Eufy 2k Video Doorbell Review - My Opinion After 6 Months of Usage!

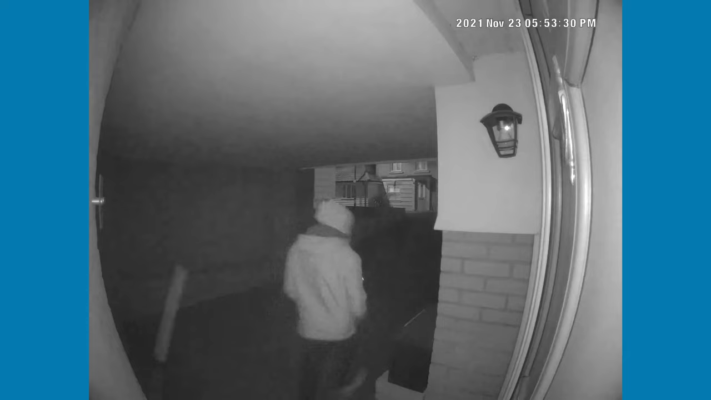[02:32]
This means if someone leaves a parcel on your doorstep you can see that as well. This gives the doorbell a really good range especially if you want to capture everything going on in front of your front door. Video is transmitted securely and goes to that Homebase 2.